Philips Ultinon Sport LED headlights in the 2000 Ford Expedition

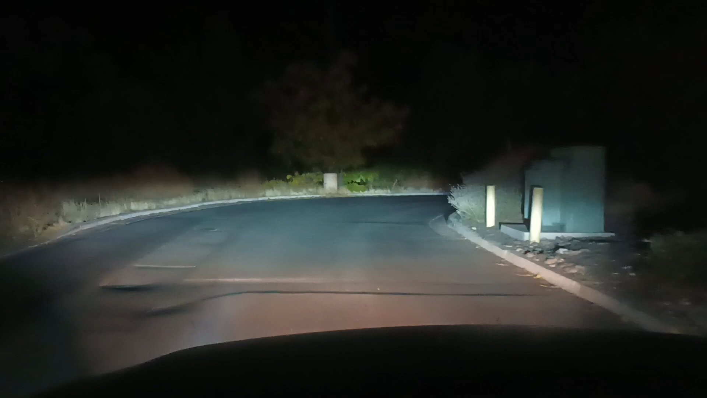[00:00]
Well hey folks after all these years I decided to go ahead and put some LED headlights in the old 2000 Ford Expedition. As you can see I still have the halogen fog lights but I do have the LED
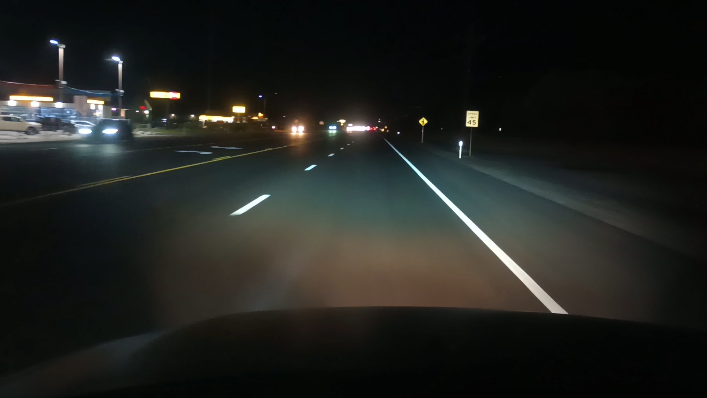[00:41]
Now keep in mind those fog lights are halogen. I can't unfortunately on this vehicle the 9702 Expedition and the F-150s I can't find a an LED for the fog light because it installs in there sideways so it's not clocked correctly and it won't throw the correct beam pattern. But these uh these Philips Altonon Sport these are excellent excellent lights.
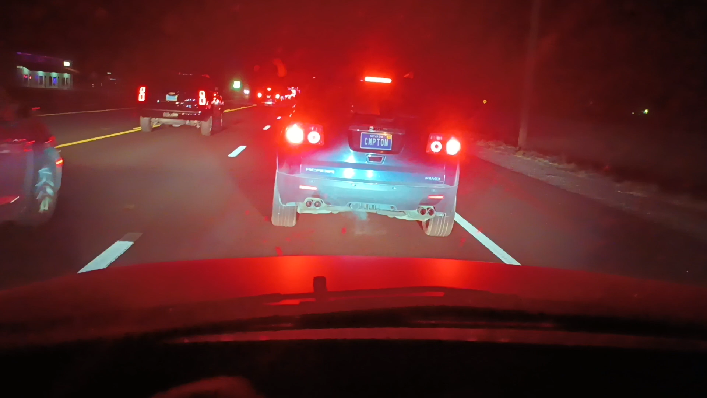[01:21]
Anyways you can see them on the back of this vehicle in front of me and you can see there I didn't adjust them they're exactly where the factory halogens were the same position and these Philips I put them in three vehicles now and every one of them they didn't need to adjust it they throw the beams perfect they have perfect beams perfect hotspots they're just great. What do you guys think you think this person's from Compton originally or something?
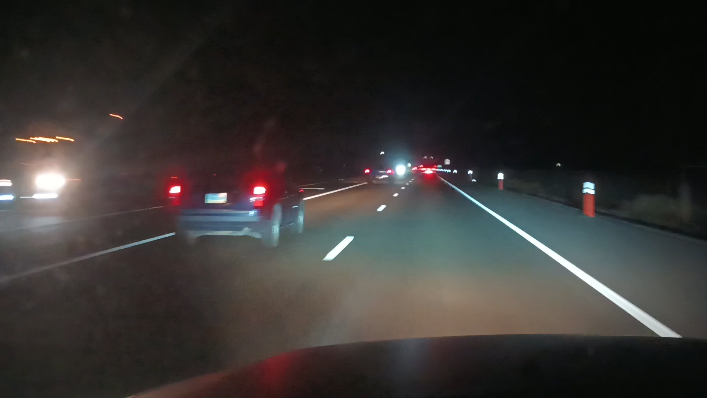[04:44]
with the plug facing downward at least on the 91 40 and 91 45 lights like are in my f-150 and this expedition the problem is the expedition fog lights for some reason
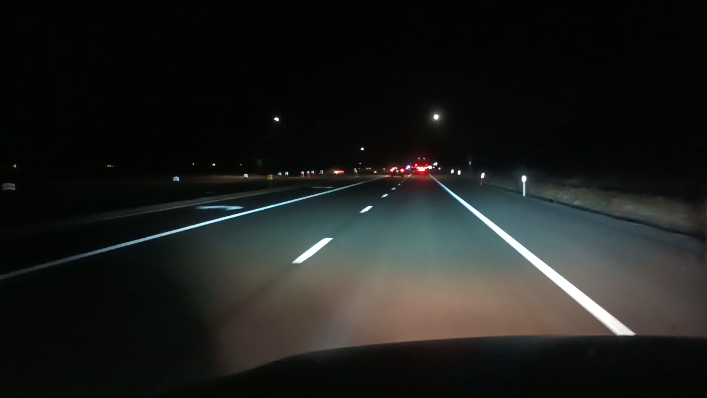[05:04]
they didn't orientate the plug down at the six o'clock position from the factory they orientated them at the three o'clock position so if I put any aftermarket LED bulb in here instead of the actual LED chips being at the three and the nine o'clock position they're at the six and the twelve and they just they'll blind people and they don't have a usable light pattern so I'm trying to see if I can't find a clockable set of